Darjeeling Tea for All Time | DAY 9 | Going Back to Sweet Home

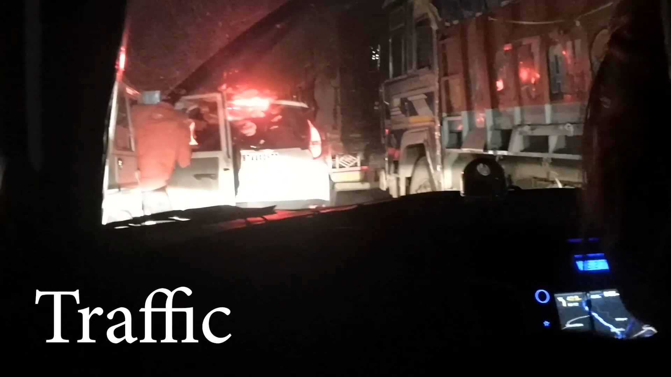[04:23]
इतना ट्रैफिक, सामने ये गाड़ी वाला ये ठोक दिया है, अभी पूरा झमेला लगेगा।
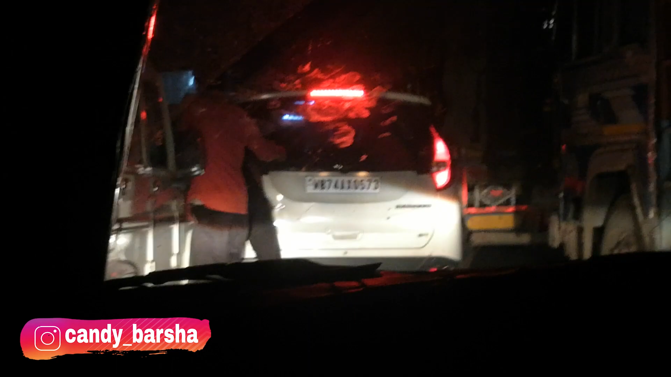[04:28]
इतना हम लोग पिछले 1 घंटे से ऑलमोस्ट यहीं पे खड़े हैं, मतलब आगे भी नहीं जा पा रहे।
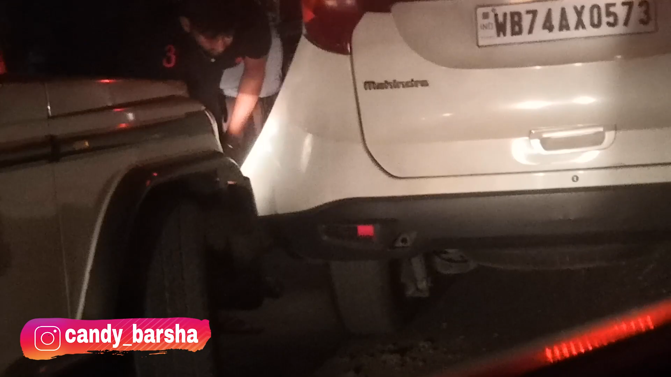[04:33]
ऊपर से ये बोलेरो ठोक दिया है, पूरा निकल चुका है इसका।
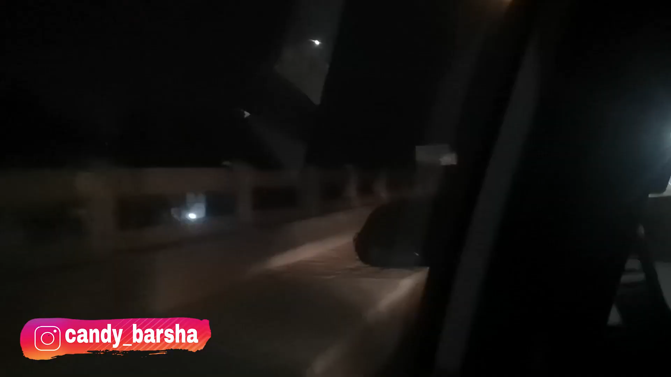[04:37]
फाइनली एट होम। 200 मीटर में भी, 200 मीटर।